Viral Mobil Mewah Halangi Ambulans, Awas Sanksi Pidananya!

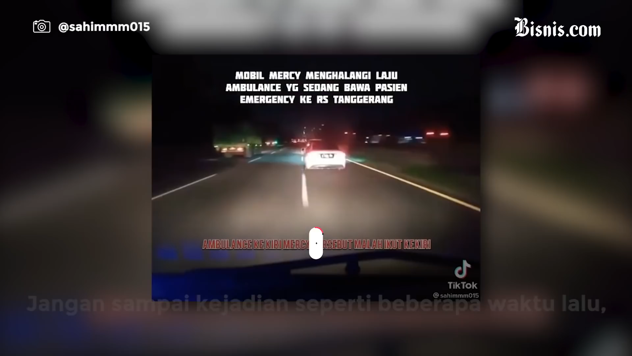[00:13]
Jangan sampai kejadian seperti beberapa waktu lalu, ada mobil yang tidak mau mengalah saat ada ambulans yang akan lewat. Video mobil mewah yang menghalangi laju ambulans di jalan tel Tangerang Merak viral di media sosial.
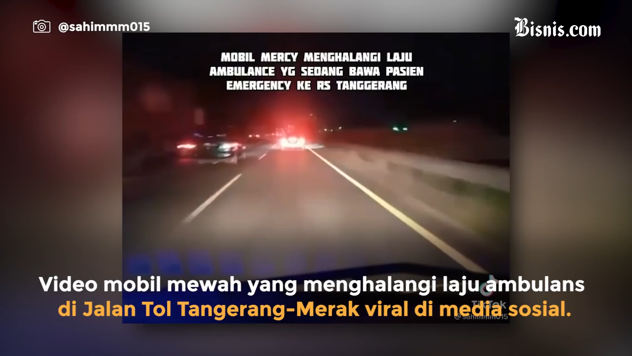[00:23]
Dalam unggahan video viral tersebut,
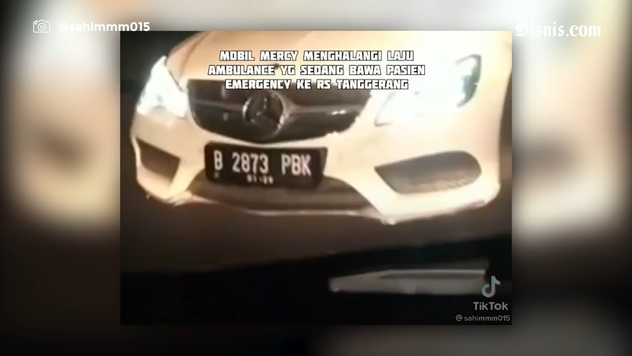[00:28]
terlihat mobil Mercedes putih berplat nomor B2873 PBK tidak memberikan jalan terhadap ambulans yang ada di belakangnya. Padahal, sopir ambulans telah beberapa kali menghidupkan lampu sorot pertanda meminta jalan.
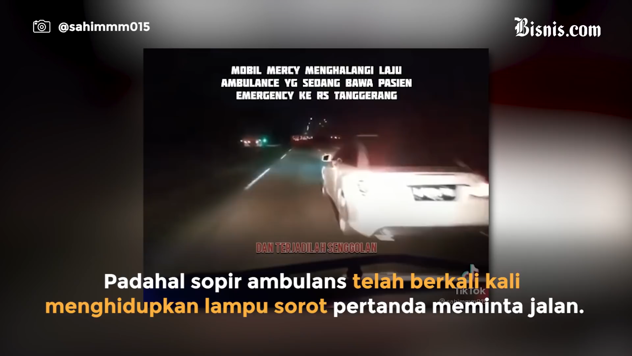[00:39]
Saat ambulans menyalip Mercedes dari kiri, terjadi senggolan akibat pengendara Mercedes tidak memberikan jalan.